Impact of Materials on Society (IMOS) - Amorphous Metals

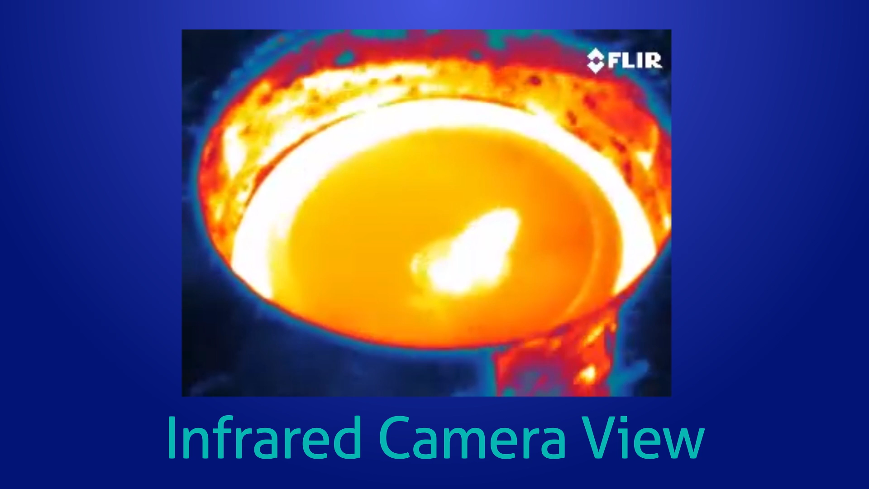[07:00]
with the arc melter. This is a FLIR infrared thermal camera and we are looking into the chamber through a vacuum-tight germanium window.
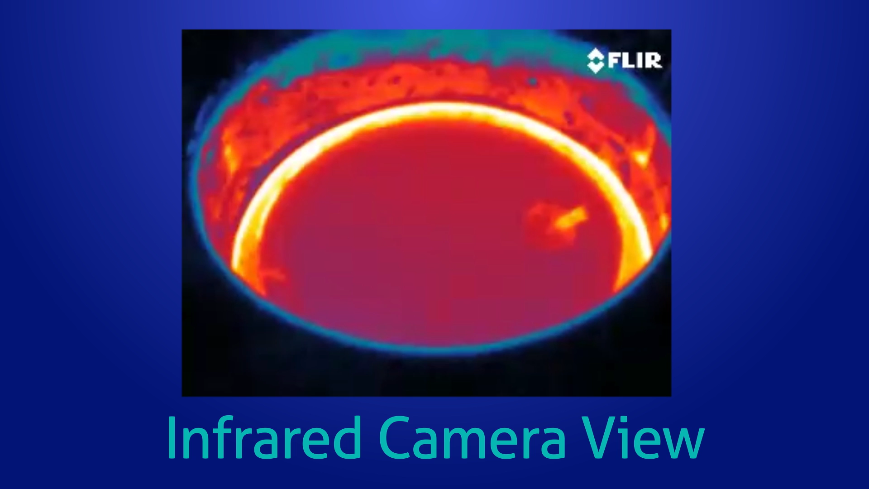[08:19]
So here I'm going to turn off the arc and we're going to watch the ingot slowly solidify and cool. And we see no crystallization events.